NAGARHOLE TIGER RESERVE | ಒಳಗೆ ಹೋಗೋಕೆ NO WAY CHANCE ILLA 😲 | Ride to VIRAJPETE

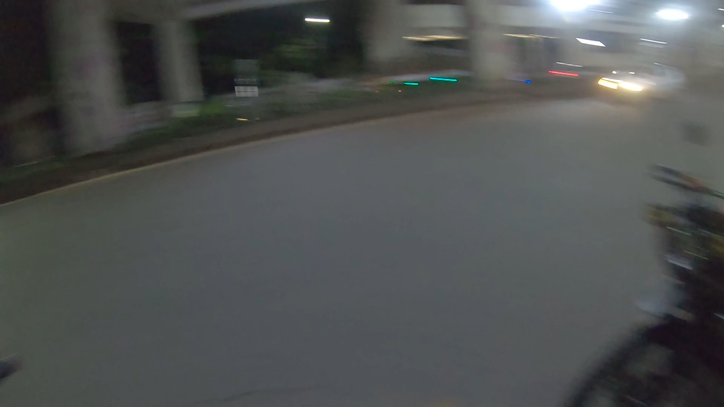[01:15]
ಅಲ್ಲ, ಏನು ಆಶ್ಚರ್ಯ ಅಂದರೆ ಮೈಸೂರು ರೋಡ್, ಹಳೆ ಮೈಸೂರು ರೋಡ್ ಅಂತೂ ಫುಲ್ ಟು ಫುಲ್ ಖಾಲಿ ಇದೆ.